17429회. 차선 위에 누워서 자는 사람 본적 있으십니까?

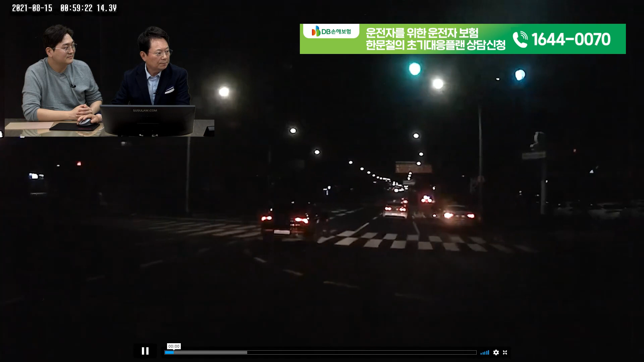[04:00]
가다가 어떤 일이 있을까요? 경찰차가 있네. 저 앞에 블박차 오른쪽으로 차로 변경할 거예요.